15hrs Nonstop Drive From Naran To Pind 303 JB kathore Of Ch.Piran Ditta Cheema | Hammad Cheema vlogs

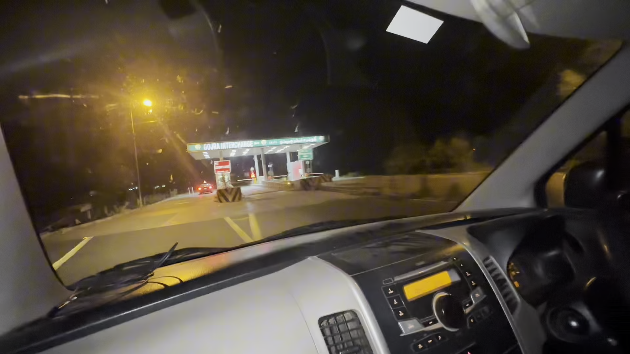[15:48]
जी फाइनली जी हम पहुंच चुके हैं जी अपने होम टाउन गोजरा इंटरचेंज पे आ गए हैं